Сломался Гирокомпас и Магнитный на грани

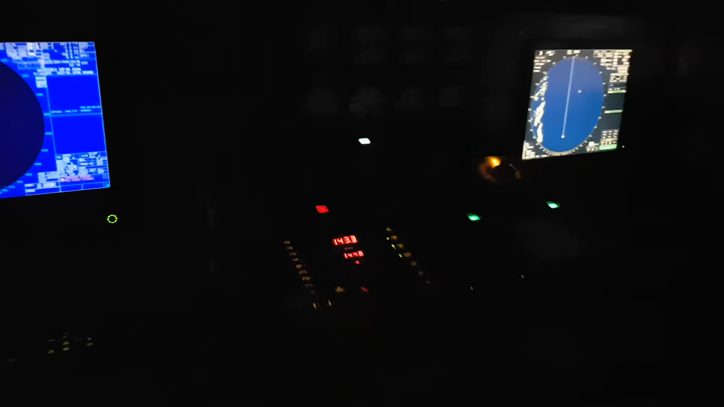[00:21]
соответственно мы смотрим внимательно у нас есть электронка мы видим вектор наш до куда мы движемся соответственно